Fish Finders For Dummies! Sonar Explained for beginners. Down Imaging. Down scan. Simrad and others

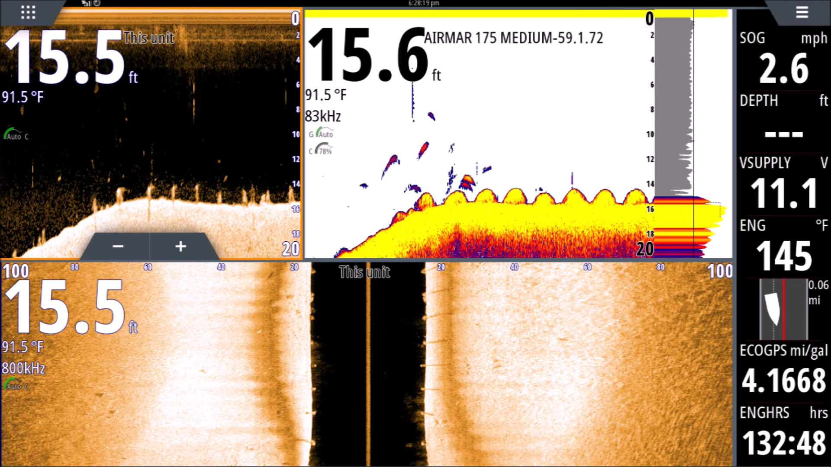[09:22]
On screen: water 91.5°F
Here's another cool one of the railroad tracks on our 2D. You can see the timbers right there, and you can see some fish suspended really close to those timbers just hanging out, those little arches. And if you look over here on downscan, those timbers really show up nice. And if you look close, you can see a couple dots in there. Those are fish hanging right there. And it's kind of interesting that the fish are hanging on those timbers where that drop-off is and not all the way to the right, where it's just those timbers on a big flat section. Thank you guys for watching.